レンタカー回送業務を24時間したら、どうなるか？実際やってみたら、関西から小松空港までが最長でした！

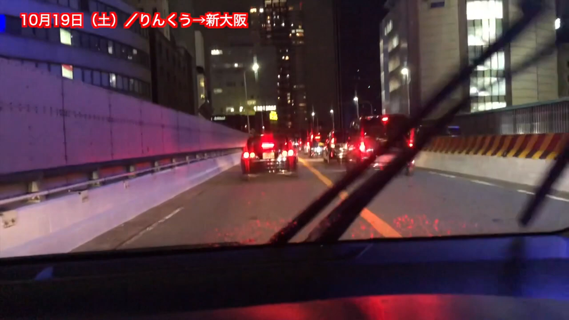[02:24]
新見堂が工事渋滞ですー。全然進まなーい。